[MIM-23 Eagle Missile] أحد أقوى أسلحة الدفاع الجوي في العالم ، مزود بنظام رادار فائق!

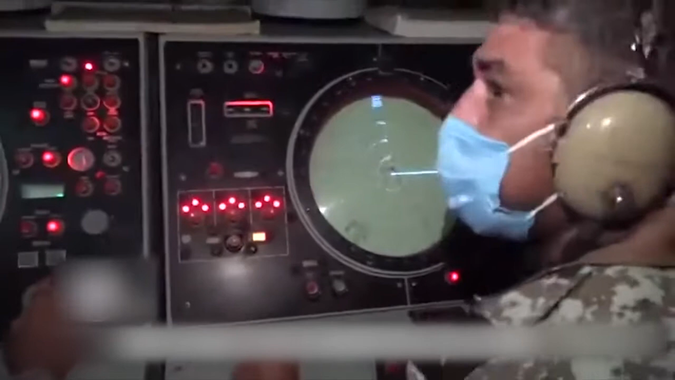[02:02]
في حالة الاطلال وتغير المسافة مع توفير إشارة مرجعية للصاروخ قبل تحسين صاروخ من شرطة 2-3 يكل كان
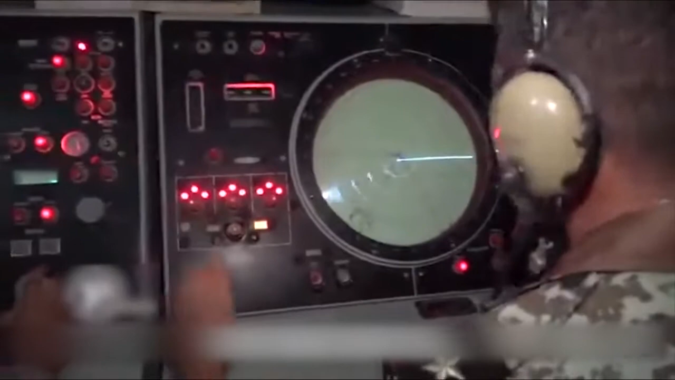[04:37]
أنظمة تحديد الهوية ورادار البحث النبضي ورادار البحث المستمر بالموجة ورادار البحث المستمر بالموجة
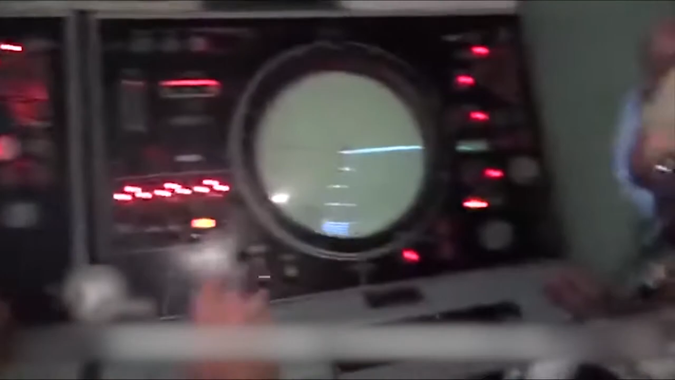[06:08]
الهدف يمكن التحكم فيه تلقائياً أو يدوياً للتبديل إلى حالة القتال مهاجمة